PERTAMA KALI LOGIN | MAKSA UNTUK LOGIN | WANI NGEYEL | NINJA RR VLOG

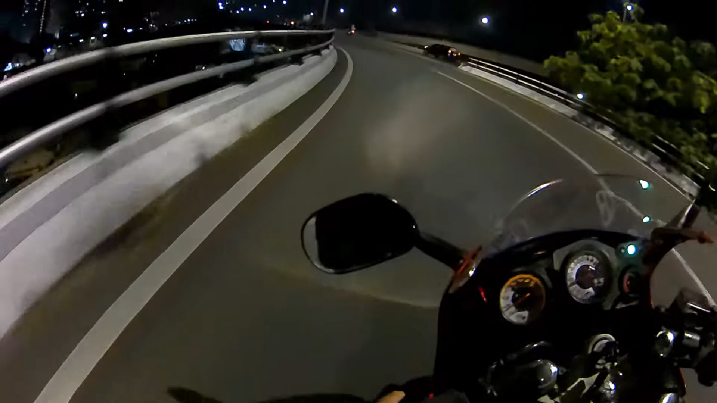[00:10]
Oke, mau login. Wih, ada R15 tapi kebucin.
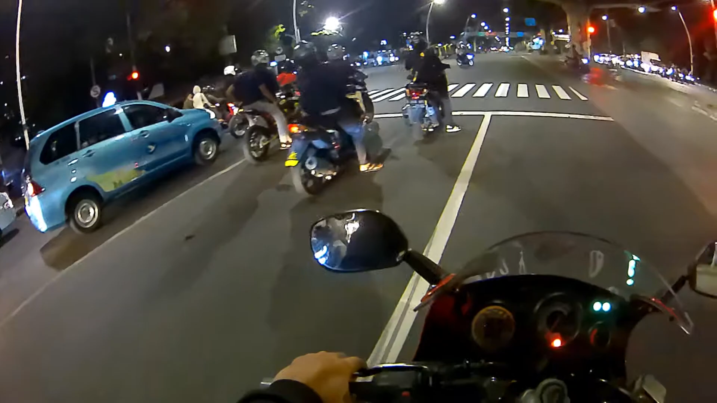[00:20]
Oke guys, ini kondisi PM ya malam ini. Yuk, yang login PM login lah, login nih. Tuh, gue lewat. Udah sini login PM.
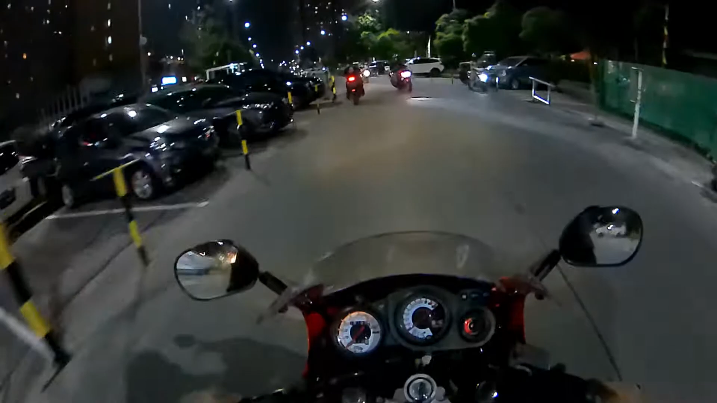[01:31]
Ini kita baru keluar kandang. Tempat ini tempat, ya lu tau lah nih tempat apa ini.
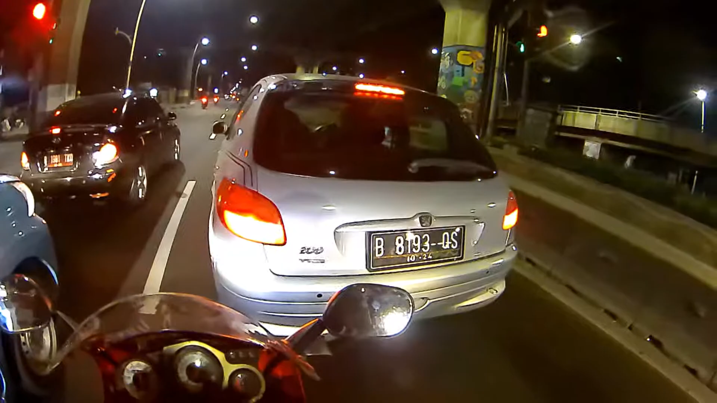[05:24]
Tuh busway aja lanjut anjir. Oke lah, jalan lah. Soalnya juga gak ada trotoar gitu, cuman lampu doang. Kalau ada trotoarnya, trotoar anjir, zebra cross. Kalau ada zebra crossnya mending lah ya kelihatan. Wah, ada tempat penyeberangan nih. Nah itu kagak ada, ya orang gak kelihatan lah.
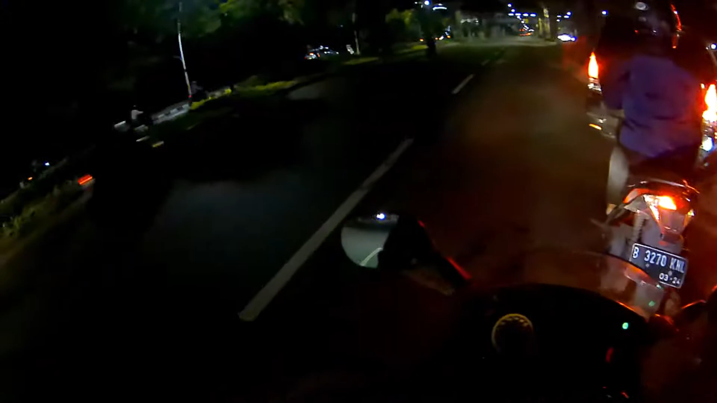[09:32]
Gila anjing pada kebut-kebut loh, gue udah nyalain sen juga.